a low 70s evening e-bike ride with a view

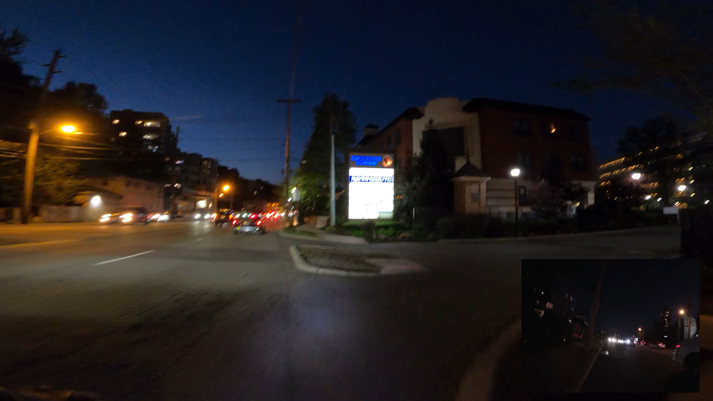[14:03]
because the car drivers get aggressive. Actually, we're gonna go this way. Hey.
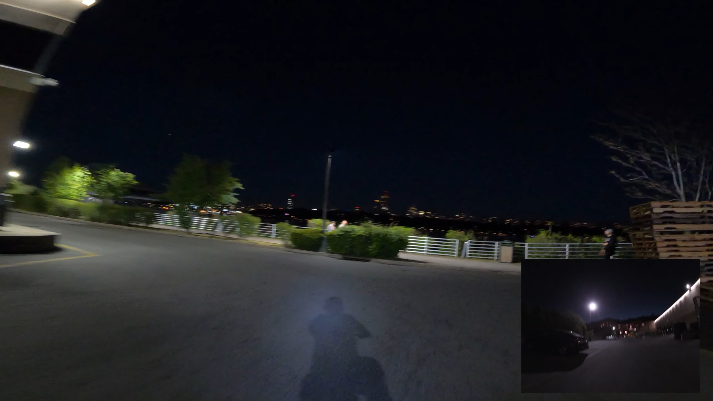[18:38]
We'll find a curb we can climb easily and safely.
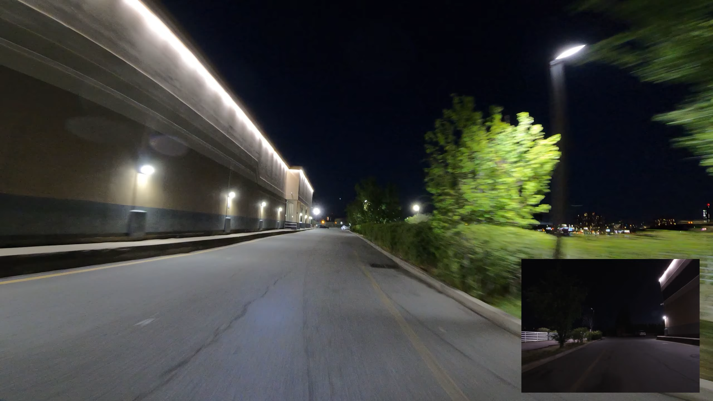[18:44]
I'm gonna put the steady light on.
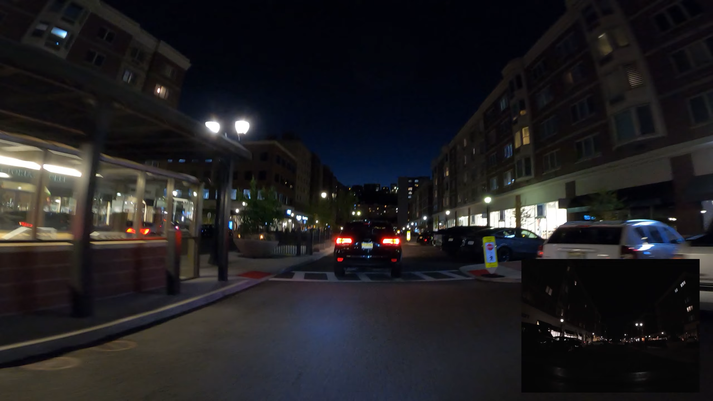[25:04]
You get a view over here.
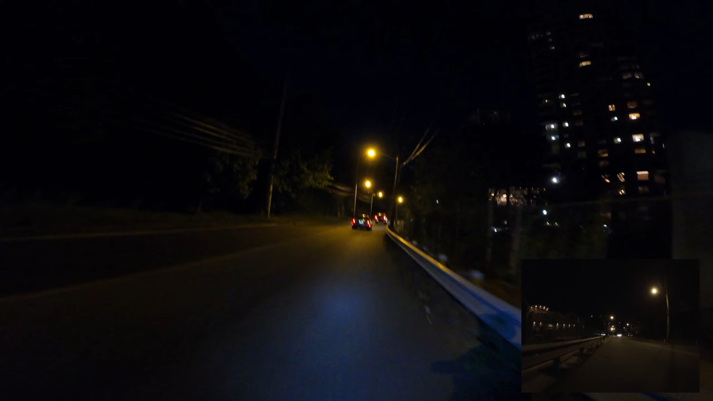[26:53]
Have to drop down a gear. This is a long hill. It's a little steep, but it's exceptionally long.
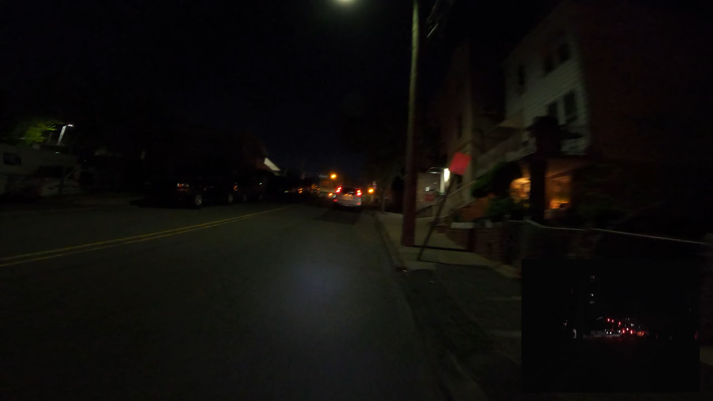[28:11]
Bike wheel light. I don't know what's the proper name for them.
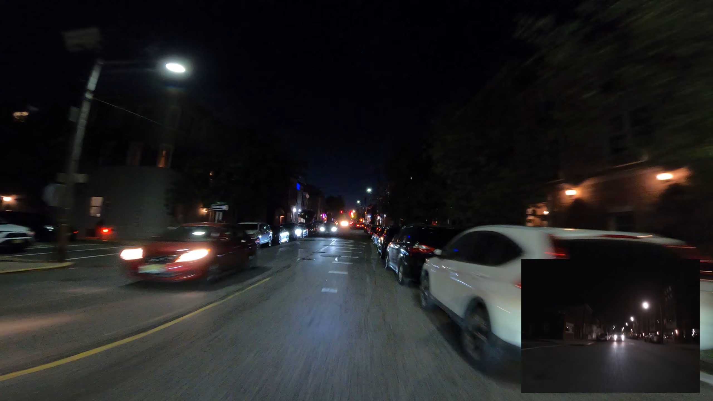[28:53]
And they mean business. I'll make a left up here.
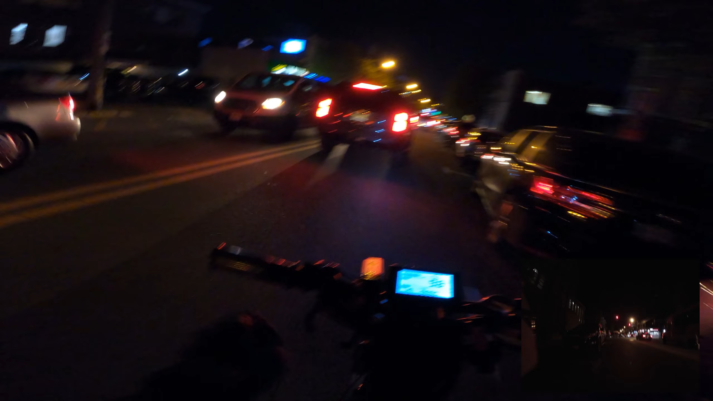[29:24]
Make sure the light is tilted down. Some guy recently got a rate with me because my blinking light was too bright for him. Although literally he was the only person that ever complained to me about it.
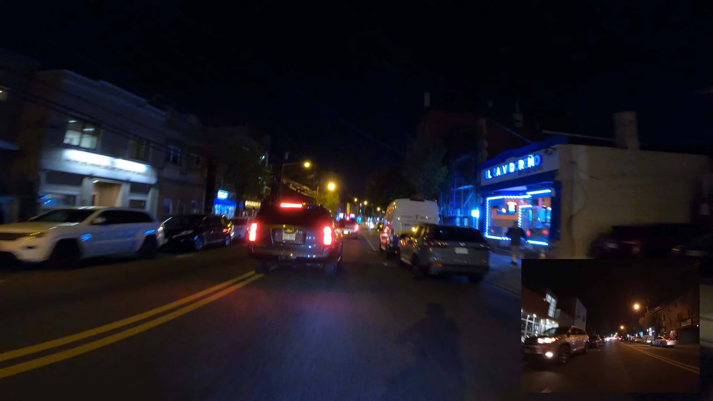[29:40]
But yeah.
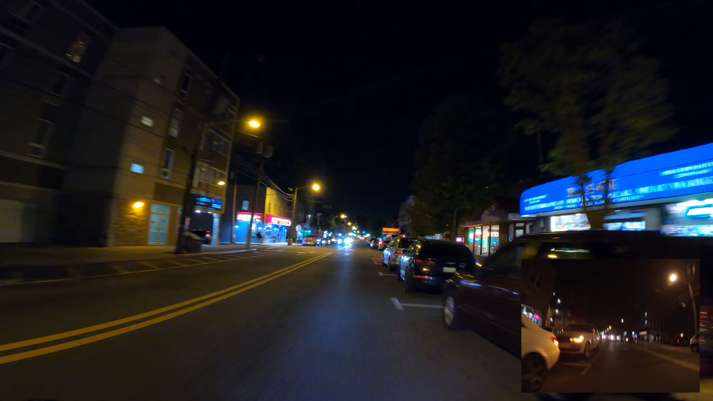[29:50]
Honestly, it's been an easy ride.
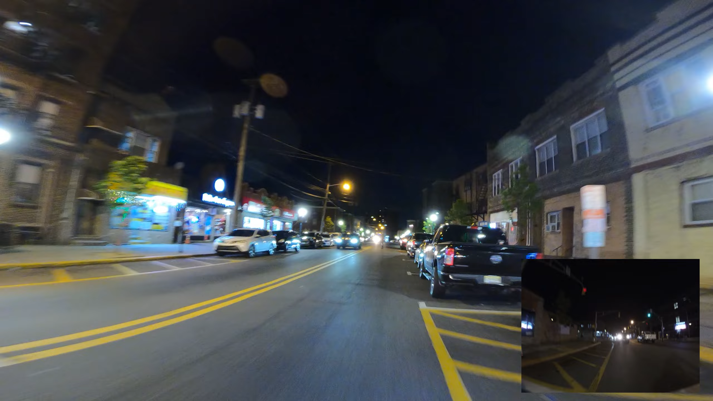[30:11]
I leaned on the throttle a little bit more than normal. Whoa, holy moly. That guy literally cut off a bus.
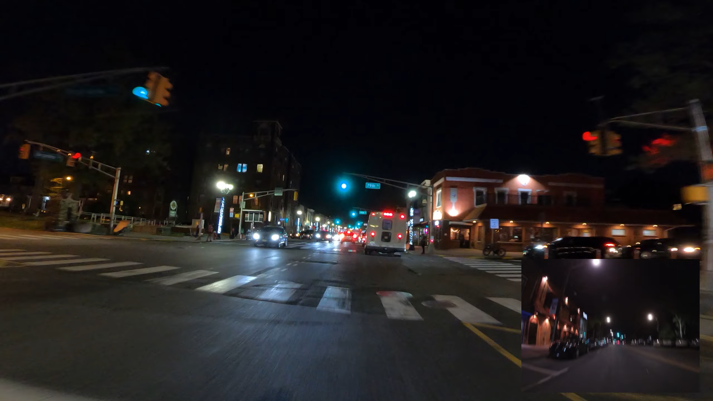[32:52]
So we've been on Burger Line for a bit.